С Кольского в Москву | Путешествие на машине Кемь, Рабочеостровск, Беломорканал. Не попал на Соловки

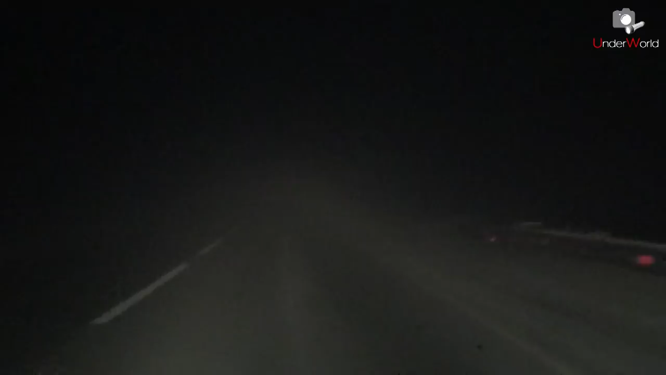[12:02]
Почти сказочное шоссе в Вологодской области. На пару десятков метров перед машиной уже ничего не видно. Вот он густой, как молоко-туман. Видно вперед буквально на несколько делений разметки, и впереди белое-белое молоко-тумана. Такого тумана не видел давно уже даже летом.